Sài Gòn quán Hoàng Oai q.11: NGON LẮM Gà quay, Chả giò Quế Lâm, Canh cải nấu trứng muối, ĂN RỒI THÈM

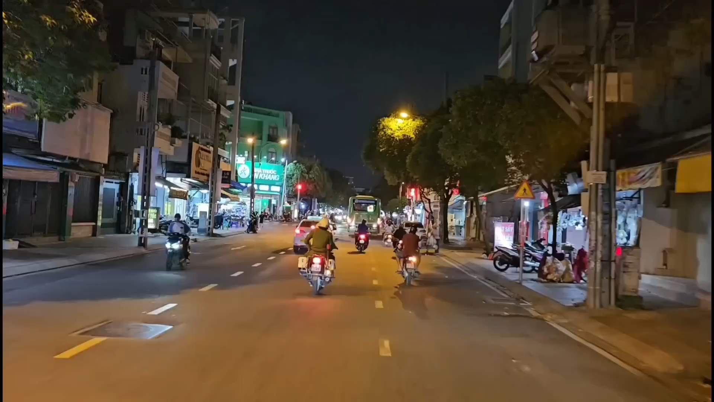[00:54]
Và đây là đường Lãnh Minh Thăng, quận 11. Bây giờ chúng ta chuẩn bị quẹo phải nha. Tôn Thất Hiệp.